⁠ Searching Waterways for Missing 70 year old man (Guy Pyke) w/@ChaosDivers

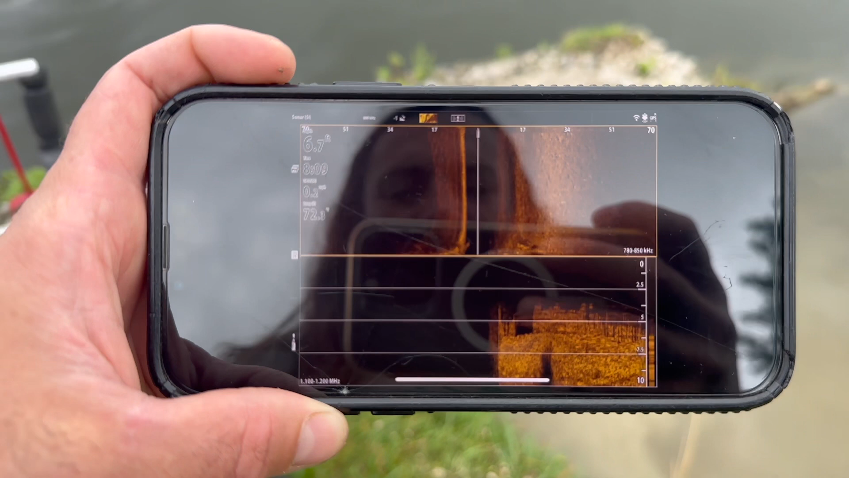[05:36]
you can tell what what's what out of there can't you
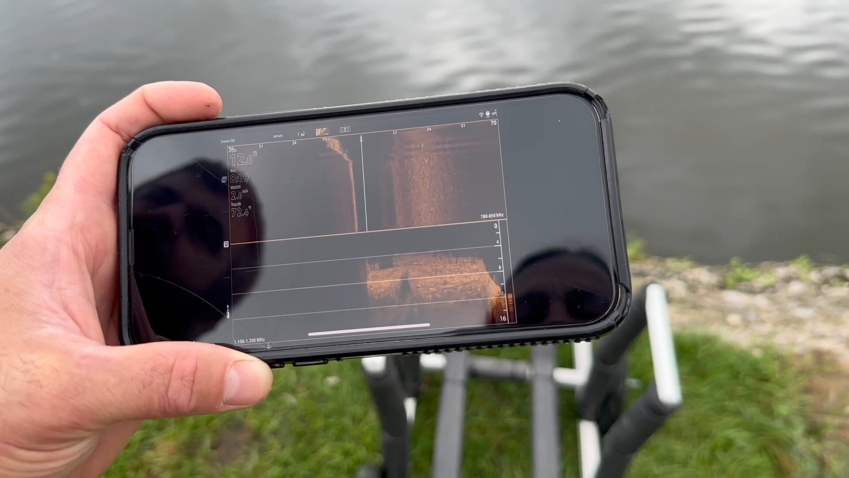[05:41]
it's 12 foot deep right here where's your line
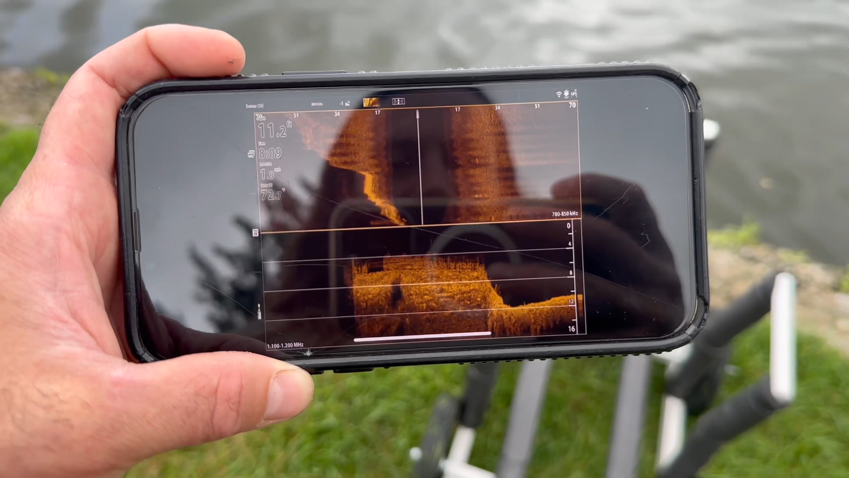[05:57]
this is crazy so that's 12 feet right there
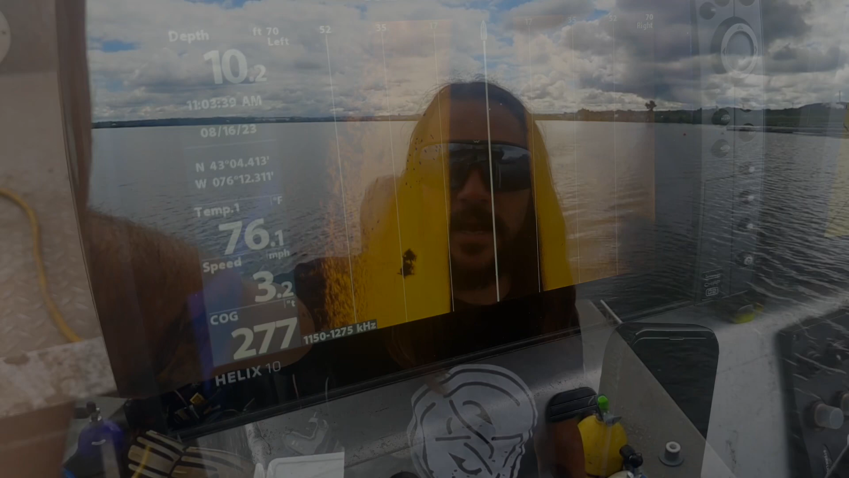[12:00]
On screen: water 76.1°F, speed 3.2 mph
all right let's uh let's check this out this is just side imaging here and then down here you the side imaging again
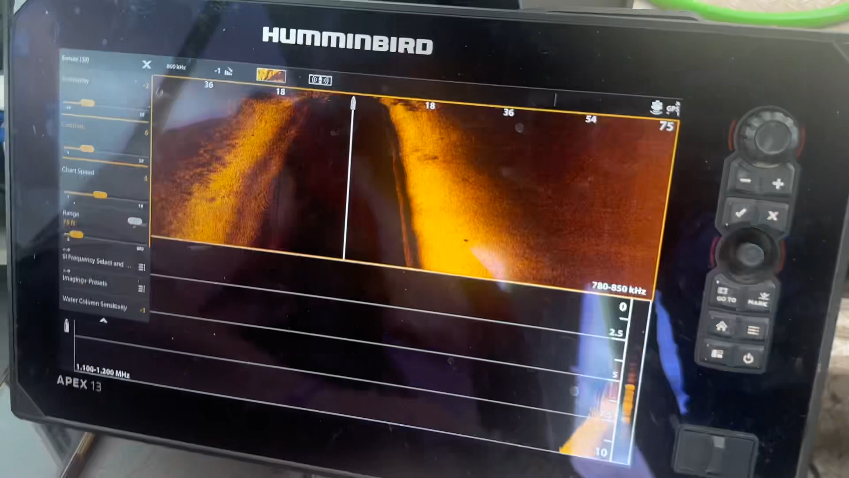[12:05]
is that like more that's just wider wider angle
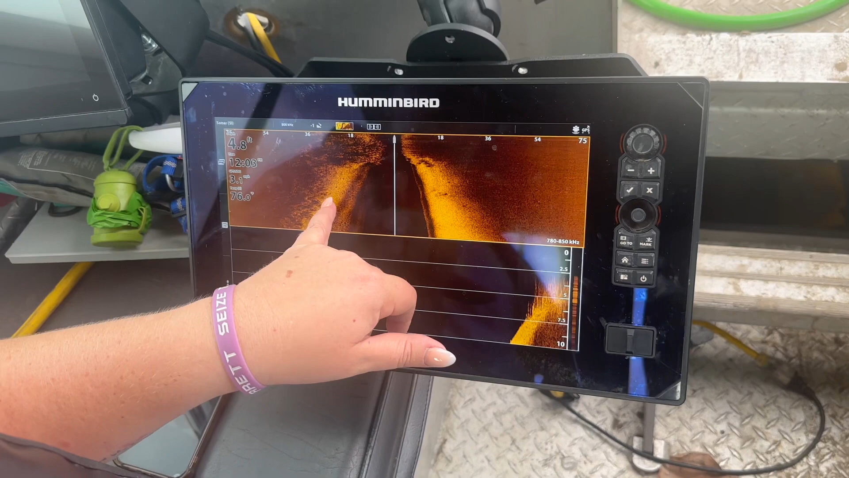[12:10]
side and then this is our down this is what's right underneath a lot of grass which you can see
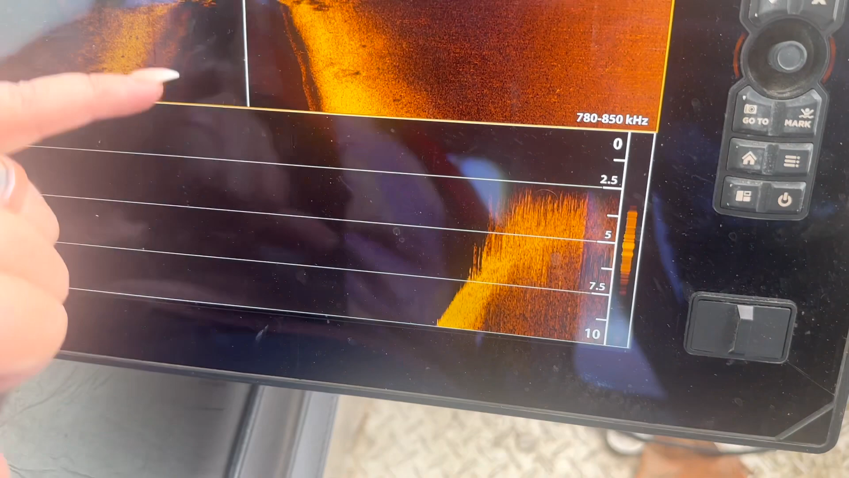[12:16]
over here so you can pick it out of here as well
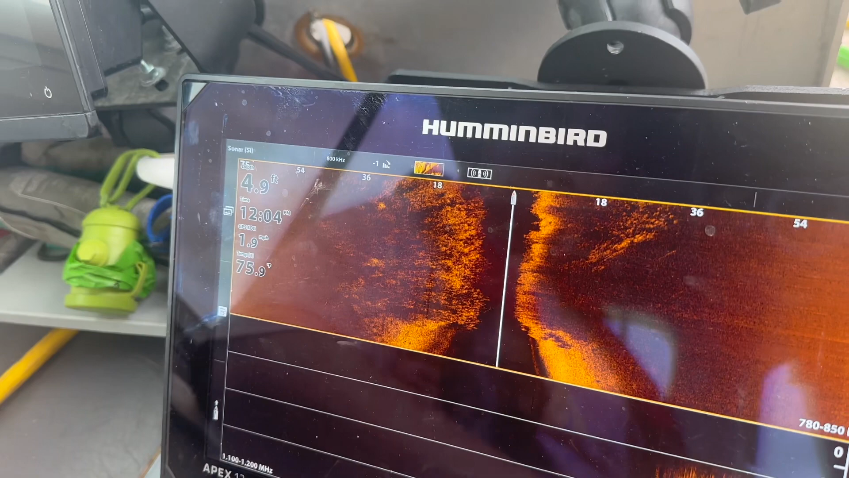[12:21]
that's wild
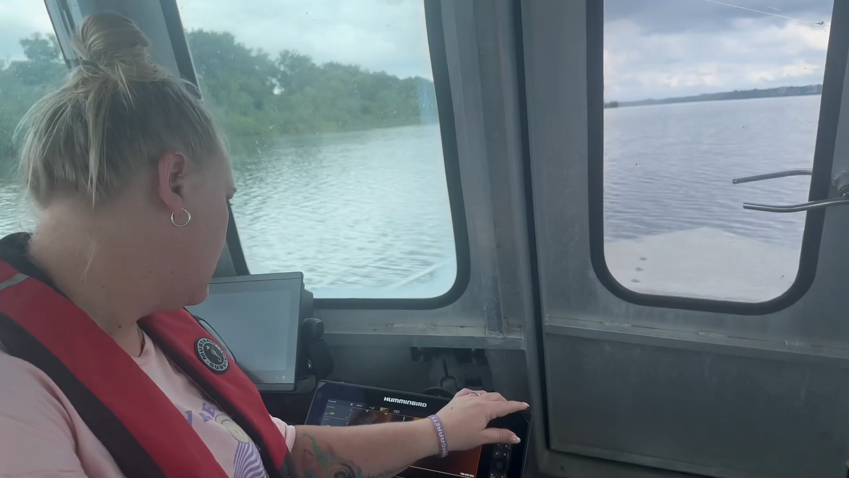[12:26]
there's a lot more of those
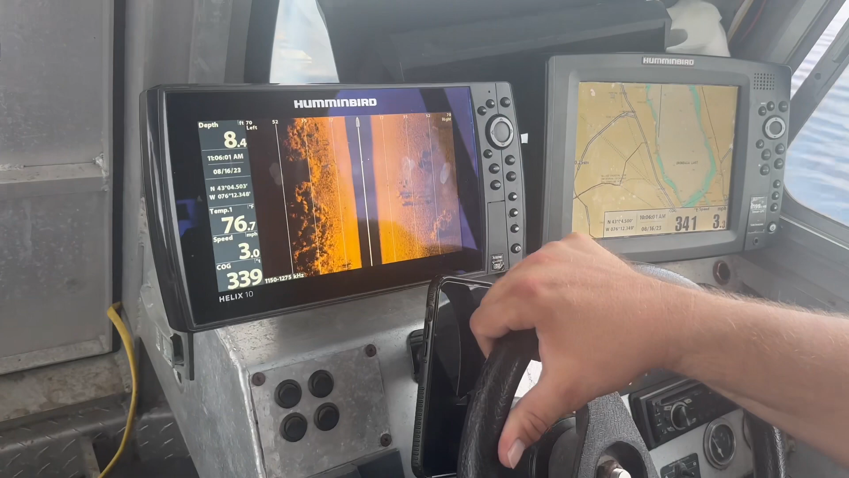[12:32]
On screen: speed 3.0 mph
that looks more long lines of jersey barrier
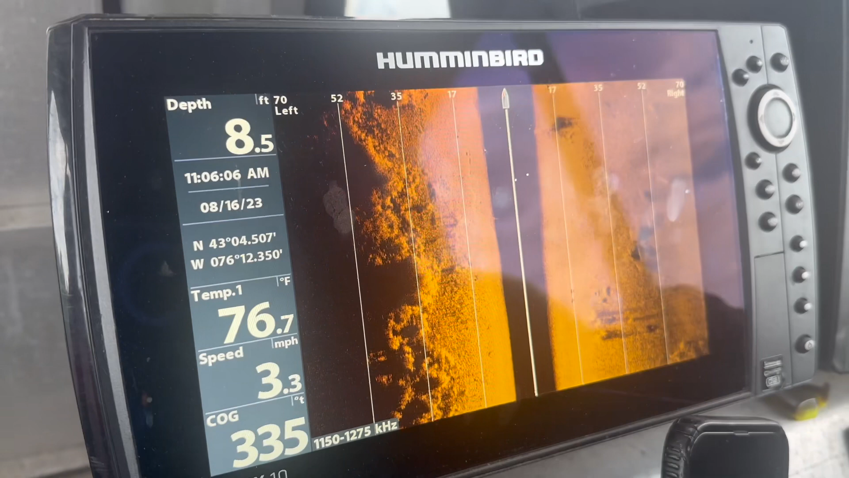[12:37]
On screen: depth 8.5 ft, water 76.7°F, speed 3.3 mph
kind of like blocks on the street
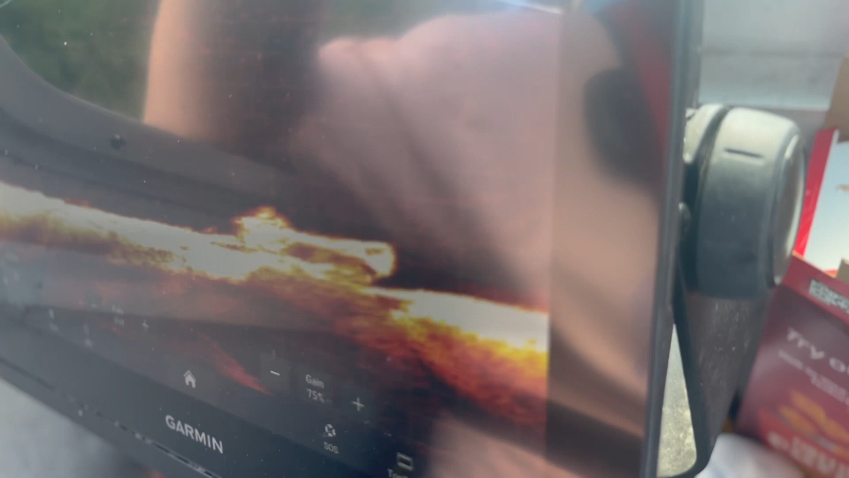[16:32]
Plain as day. You see it? It's a bus.